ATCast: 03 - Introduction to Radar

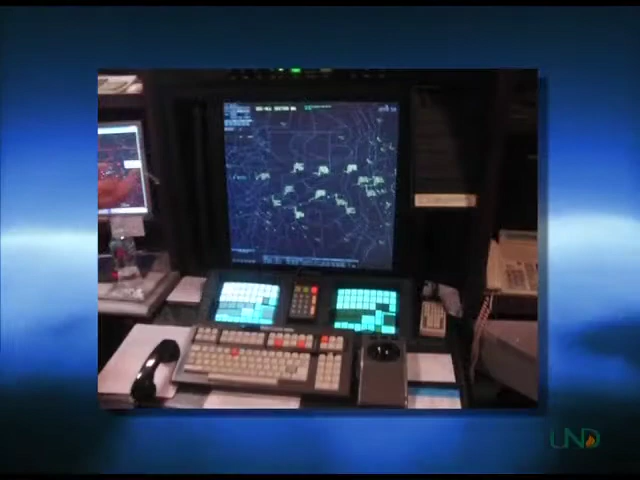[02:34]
More recent technology, such as computers, has changed the way we process and display radar information, but the basic technology is the same now as it was in the late 1940s. Radar works by sending a radio signal from a rotating antenna.
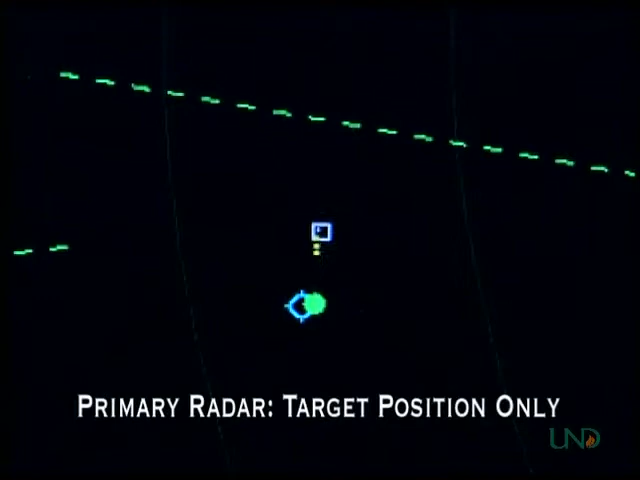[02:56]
This is called primary radar in that the only information provided about the target is its location relative to the radar antenna. On older scopes, the beam is sometimes depicted as a line that moves around the scope as the antenna rotates.
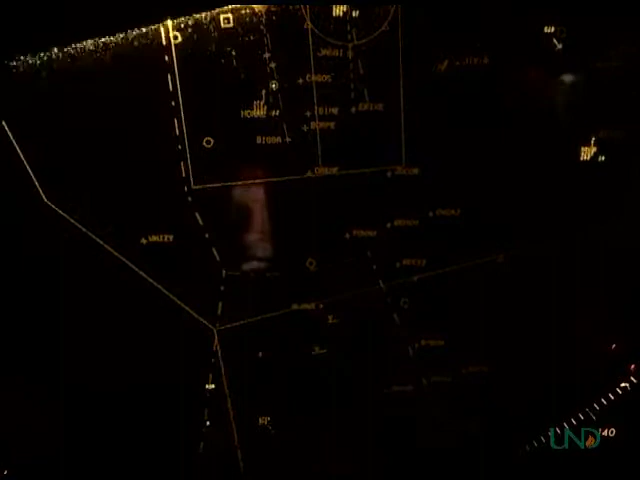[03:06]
Each time the beam hits a target, the target's position is updated on the scope.
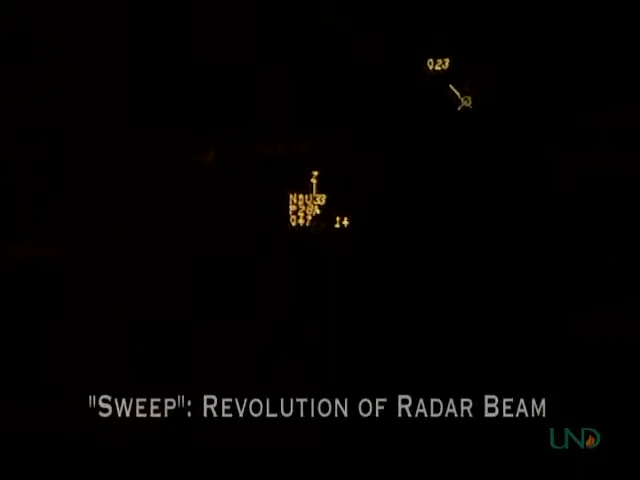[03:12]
The complete revolution of the radar beam around the scope is called a sweep. On modern displays, such as stars,
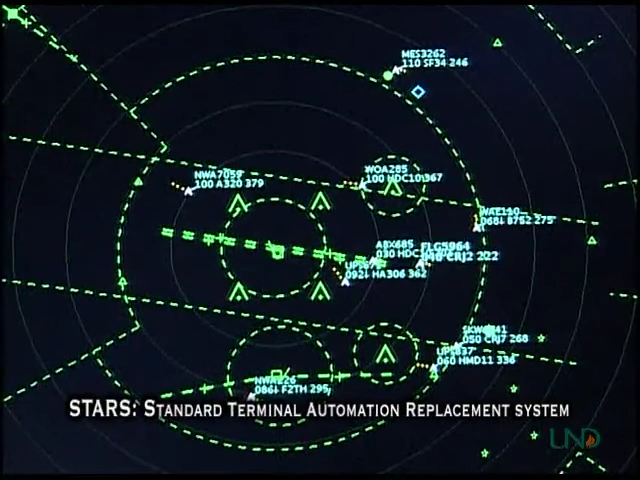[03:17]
the sweep is not depicted at all, but as with older displays, the positions of targets are only updated when the radar sweep hits them.
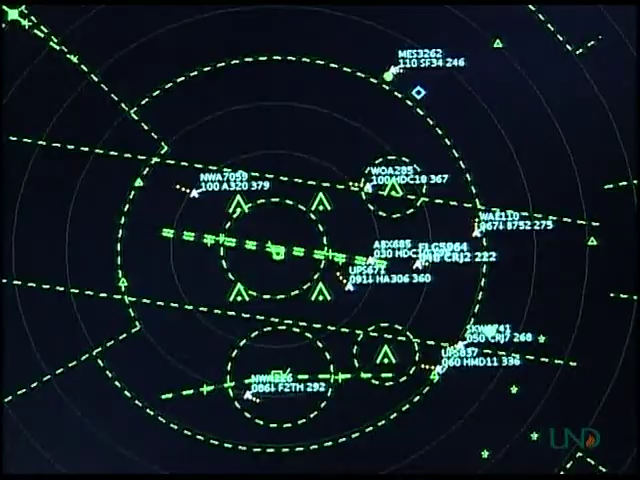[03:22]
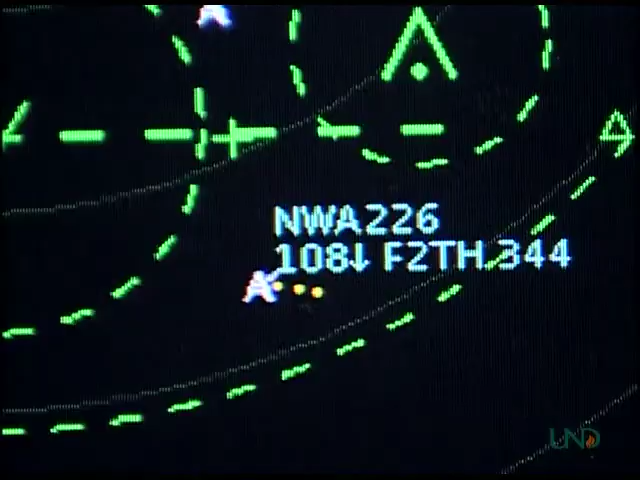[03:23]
A complete radar sweep generally takes about five seconds in the terminal environment,
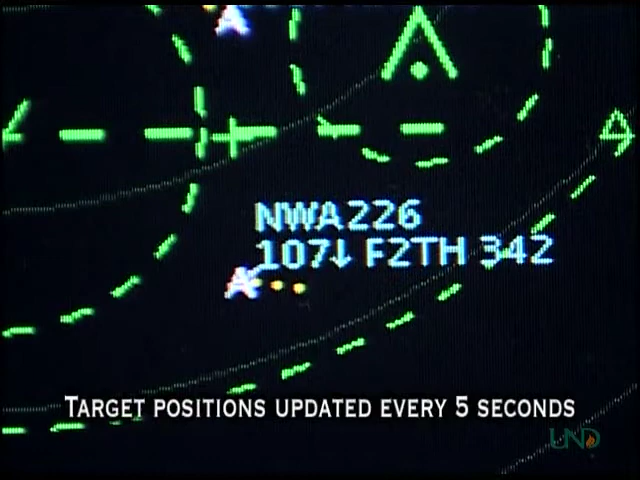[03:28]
so a target's position will be updated about every five seconds.
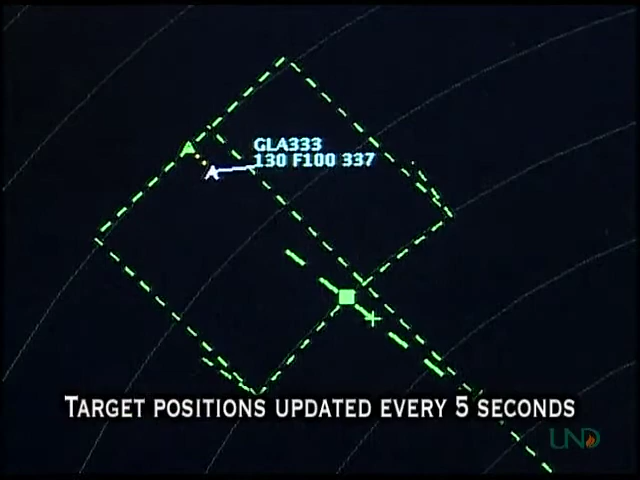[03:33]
In World War II, radar controllers had to calculate things such as target speeds manually, by using a grease pencil to mark the position of a target as it changed with each sweep of the radar,
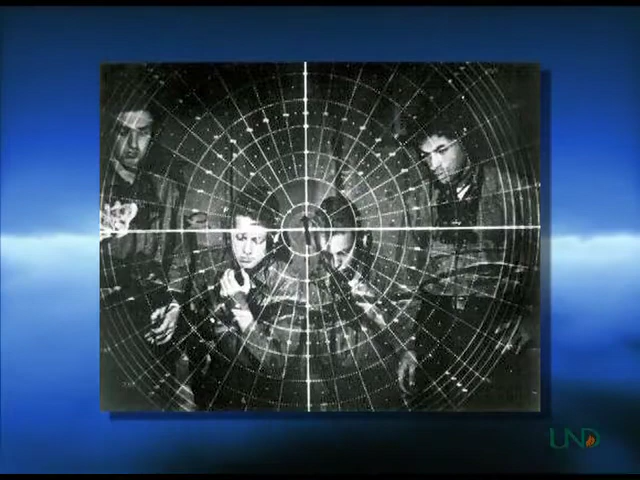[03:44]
and then using a slide roll to calculate its speed. Today, air traffic control computers automatically calculate a target's ground speed and display it to controllers.
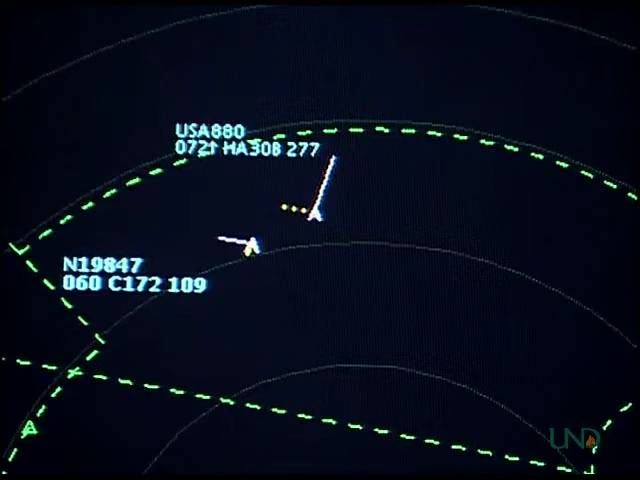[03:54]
This and other information displayed along with the primary radar return is called secondary radar.
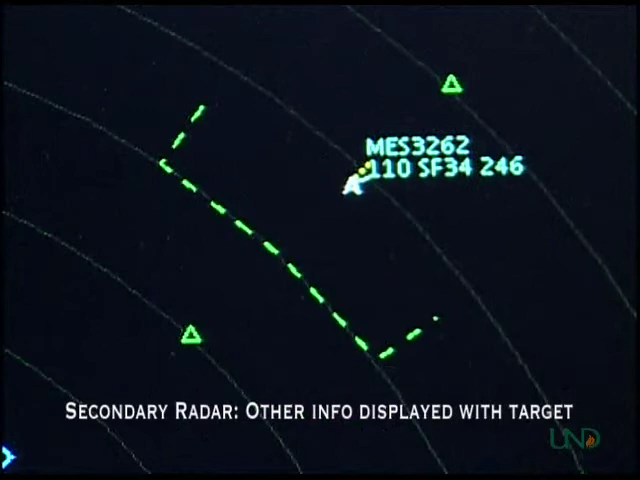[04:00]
The advent of transponders and the mode C function has allowed information such as altitude and squat codes to be transmitted back to the radar site and depicted on a controller's radar display as secondary radar information.
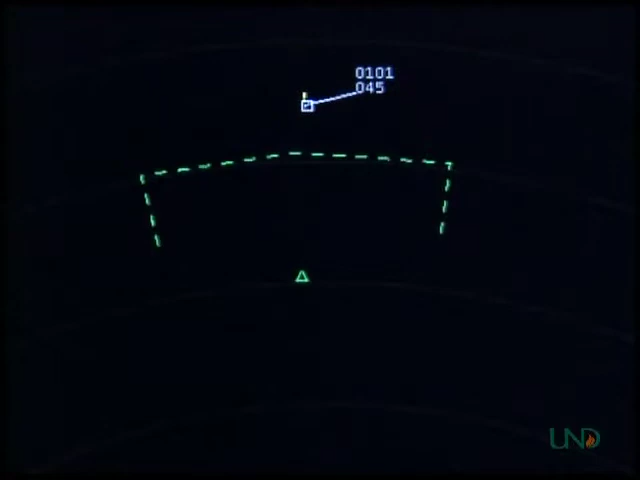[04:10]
In order to receive secondary information,
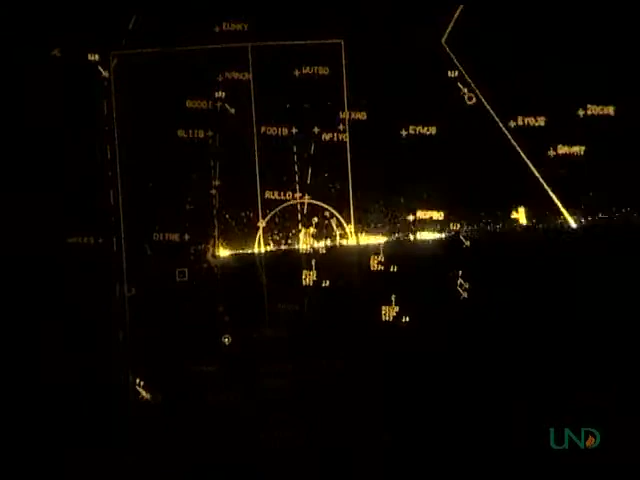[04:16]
an aircraft must be equipped with the proper type of transponder and the radar site must be equipped with a beacon interrogator.
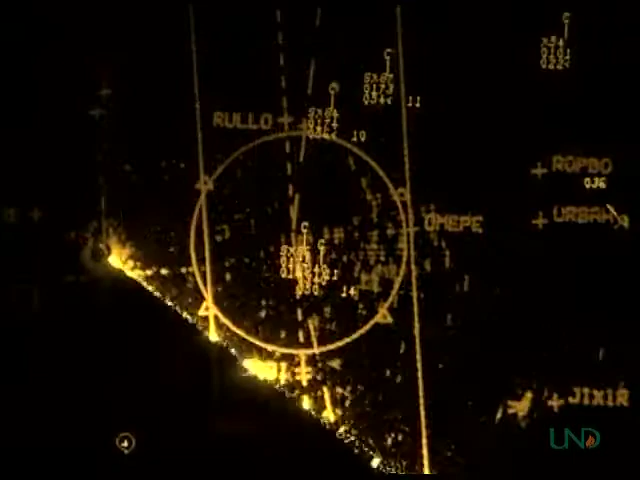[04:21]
As the radar signal hits the aircraft, the transponder detects the signal and sends back its altitude information and transponder code.
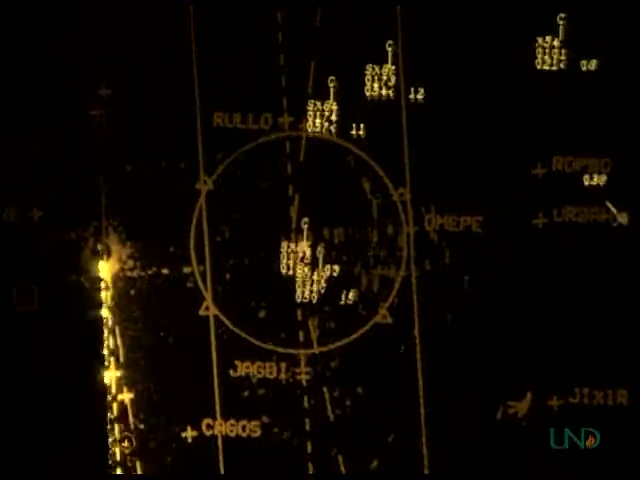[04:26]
Data, such as aircraft call signs,
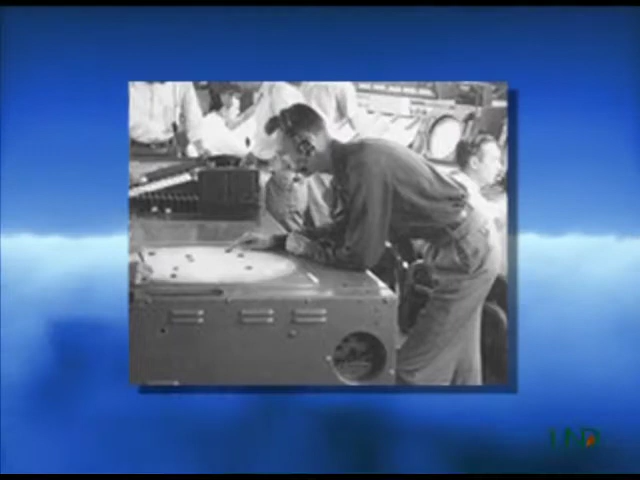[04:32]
used to be written on a slip of paper and put on a shrimp boat which was physically placed on the scope next to its corresponding blip and pushed along as the target's position changed.
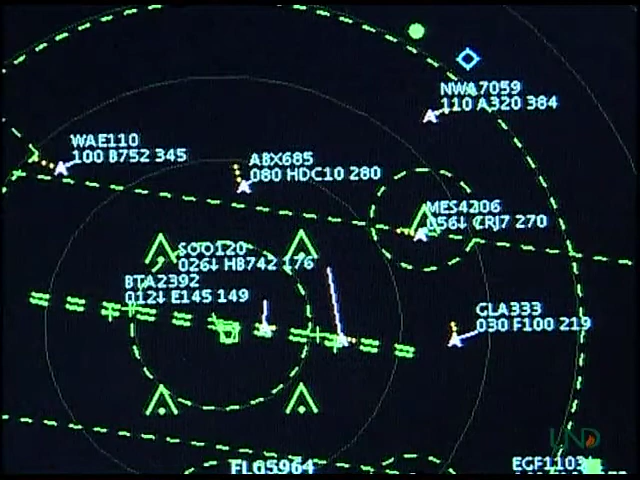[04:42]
Today, secondary information such as the aircraft call sign and type is entered along with other data when the aircraft's IFR flight plan is entered into the ATC system by flight service personnel and is depicted on the radar display as long as the aircraft is using its assigned squat code.